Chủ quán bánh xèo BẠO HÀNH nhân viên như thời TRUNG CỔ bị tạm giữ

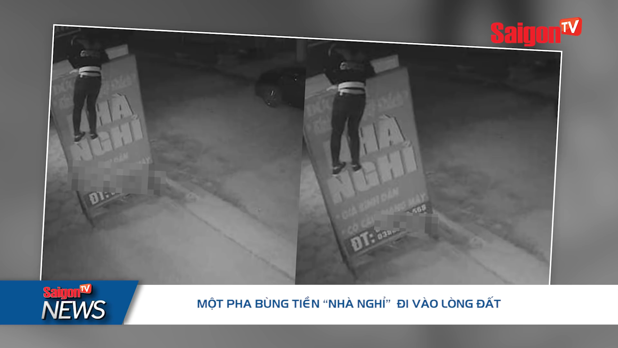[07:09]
Thanh niên diện A Khoa Kuchi đã leo xuống và tiếp đất trước, sau đó đỡ bạn gái một cách an toàn.